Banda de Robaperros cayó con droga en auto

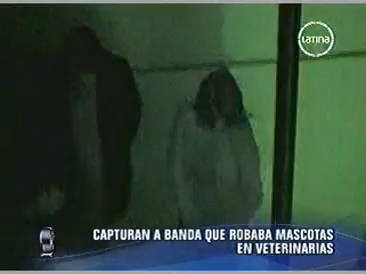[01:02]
El paciente seguimiento culminó con la captura de Carlos Alberto Córdoba Sosa y Aydé Mesares Curagua, que estaban a bordo de este auto llevando municiones y droga.